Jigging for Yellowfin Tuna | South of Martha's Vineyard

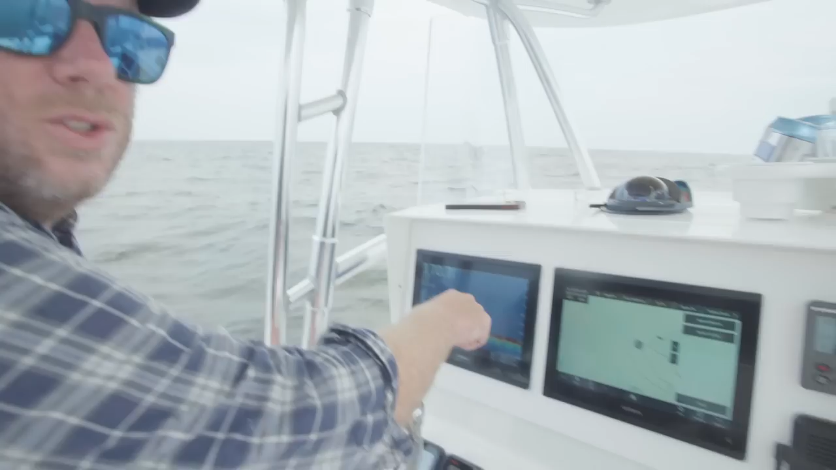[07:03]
so this is what we're looking at in terms of marks today and these are 40 to 50 some case 60 pound tuna and you'll notice how small these little marks look if you look at the scale you know you're in 170 plus feet of water so a lot of folks will see small targets like that not realize that that's indeed
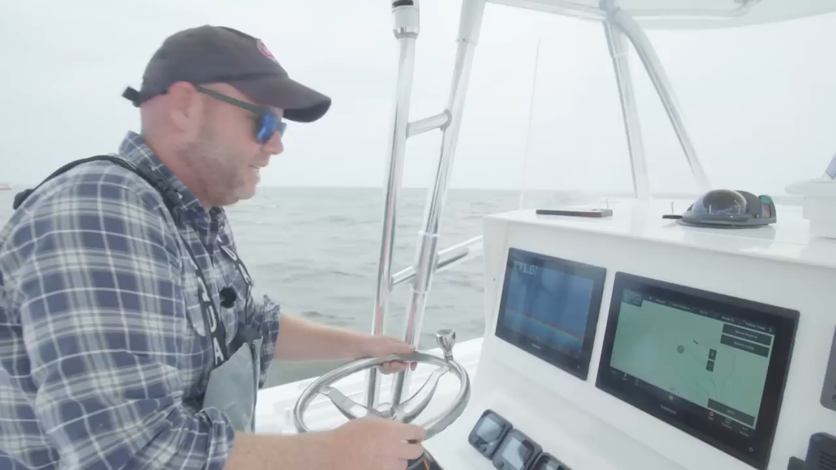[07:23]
you know what we're targeting they seem big to us above deck but in the scale of 170 feet those are good good marks those are real good marks we just went over so we're just going to go upwind a little bit we're going to drop the jigs and see what we can do
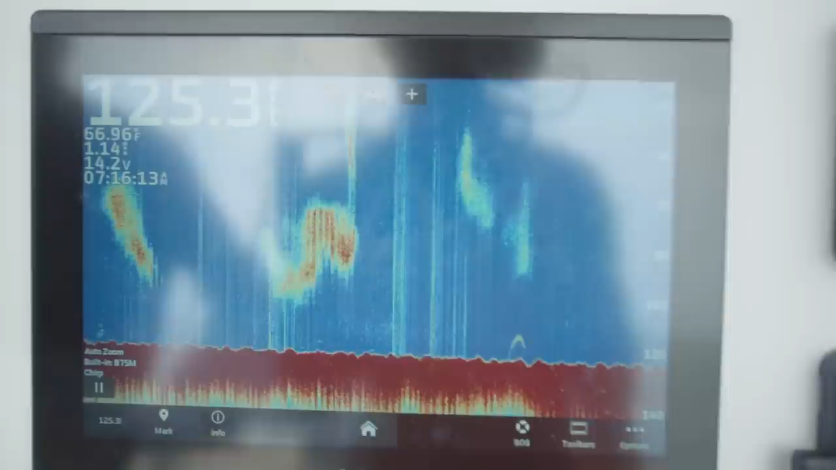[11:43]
On screen: water 66.96°F
big even some giants and smaller fish you know in that 60 inch class smaller fish in the 40 inch class the smaller